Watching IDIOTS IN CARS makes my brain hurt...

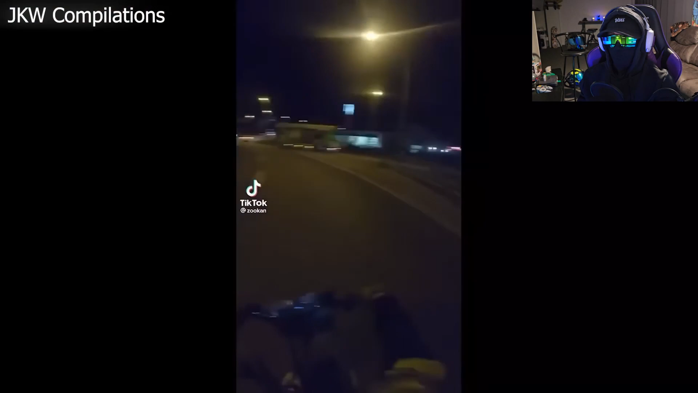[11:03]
you guys really gonna try and drive away he looked down and tried to shift the turn oh my gosh
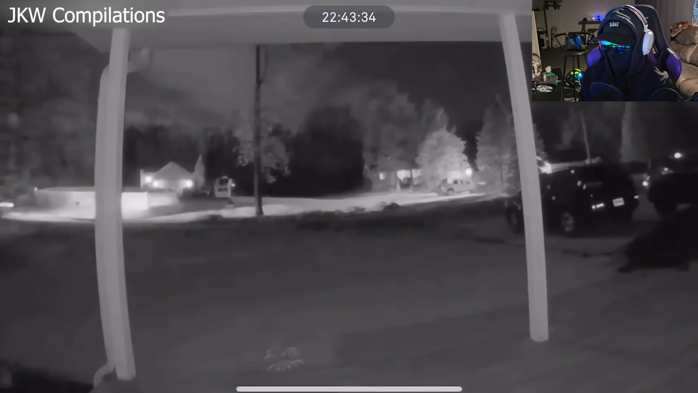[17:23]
hey at least they didn't hit the pole i was very much expecting them to slam the pole what
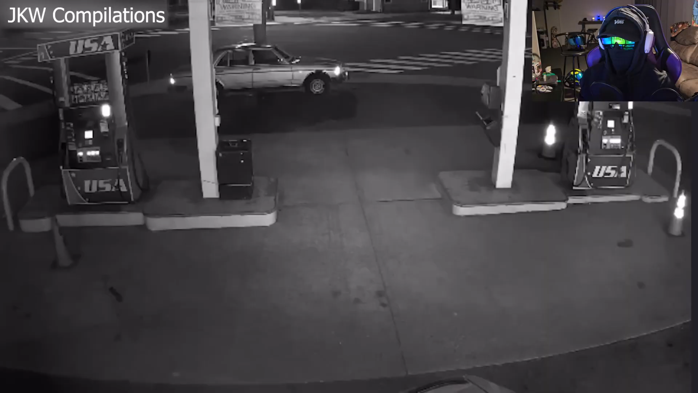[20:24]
that is a major accident uh-oh uh-oh oh my gosh